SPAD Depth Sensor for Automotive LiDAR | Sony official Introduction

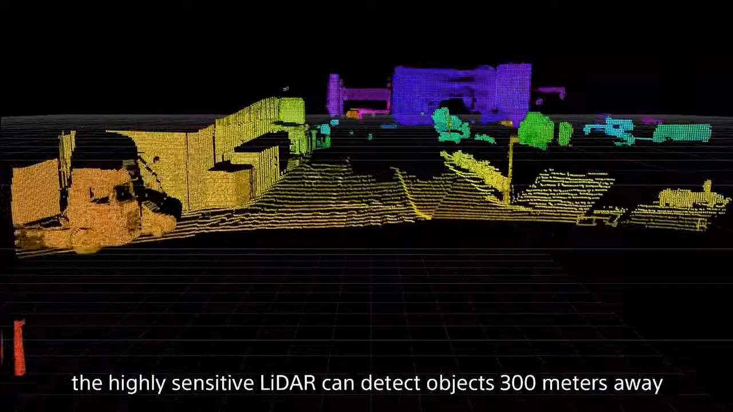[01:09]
the highly sensitive LiDAR can detect objects 300 meters away with 15 centimeter accuracy.
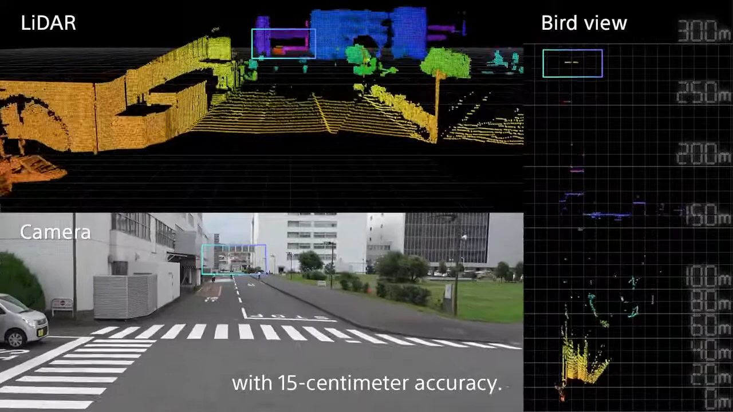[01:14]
At night,
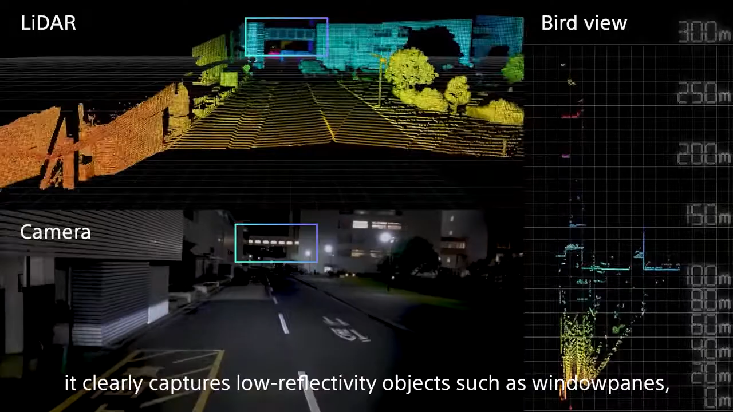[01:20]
it clearly captures low reflectivity objects such as window panes and even the shapes of curbs, poles and trees. Depth sensing technologies to transcend human eye.
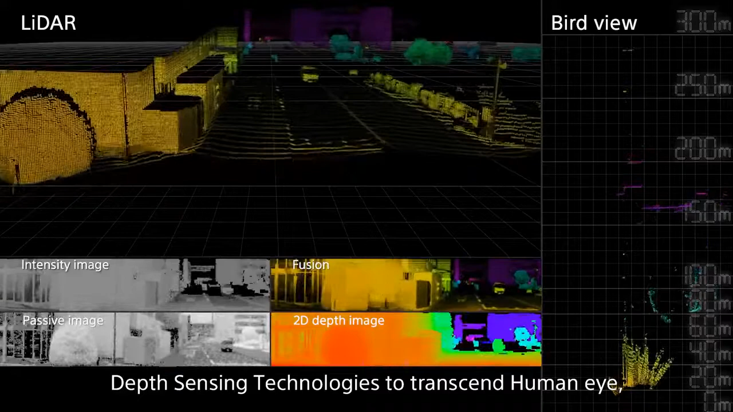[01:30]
Improving the recognition accuracy by precisely measuring the distance to objects.
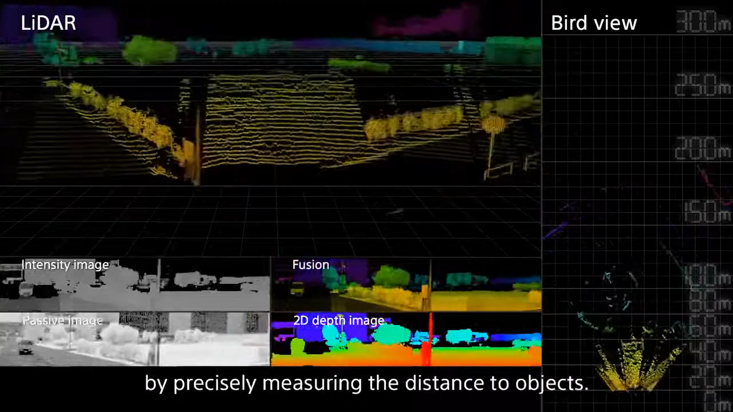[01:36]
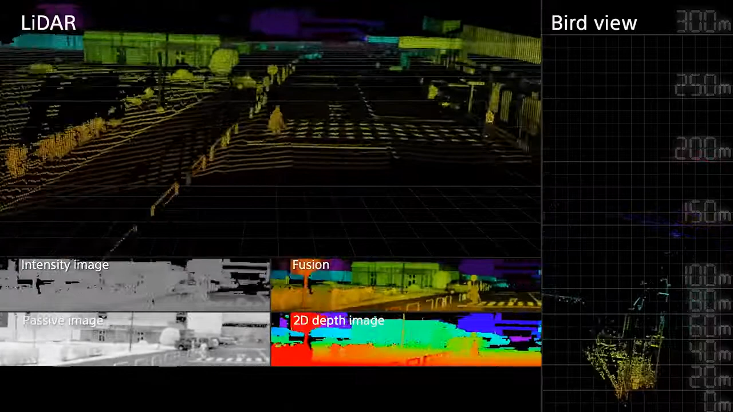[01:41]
high sensitivity sensors make it possible to measure long distances.